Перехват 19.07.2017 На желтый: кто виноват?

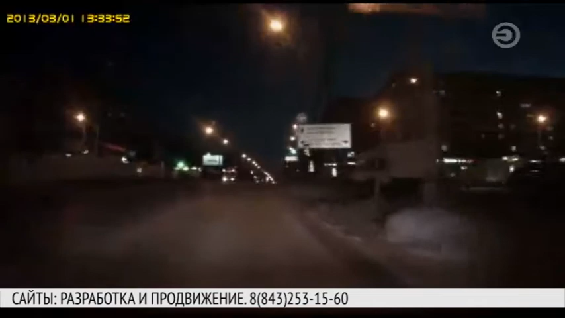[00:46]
На записи видно, как Opel поднимается по улице Ноксинский спуск.